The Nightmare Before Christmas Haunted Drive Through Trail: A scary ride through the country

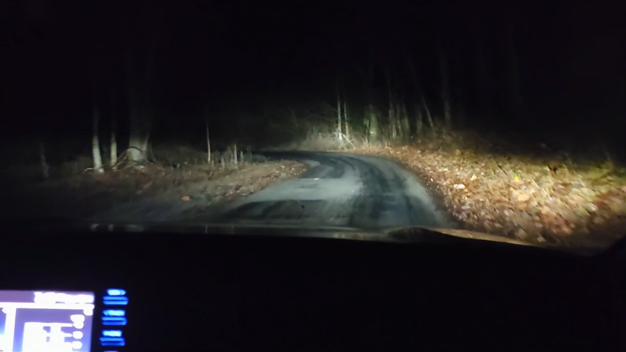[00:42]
We've been driving roads like this for the past little bit, just following the map to where this event is supposed to be, and there's no one out here. So either this is going to be quite fun or quite scary, or you never know, this video may or may not even get posted depending on what happens. So we're going to find out.
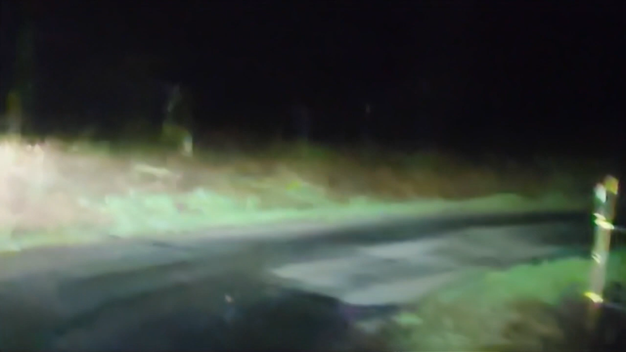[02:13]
Let's see where this goes. Oh well. We're almost there according to the map.
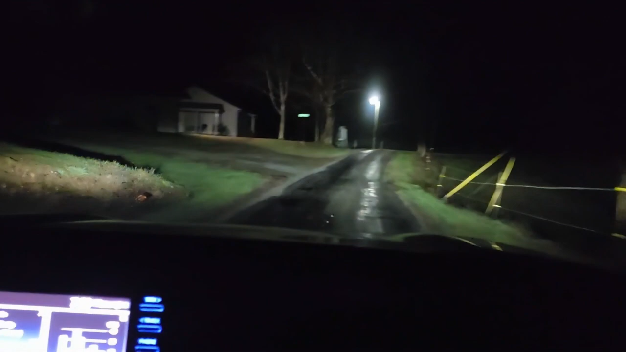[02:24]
Let's keep moving. Here we are, guys. Steady bike.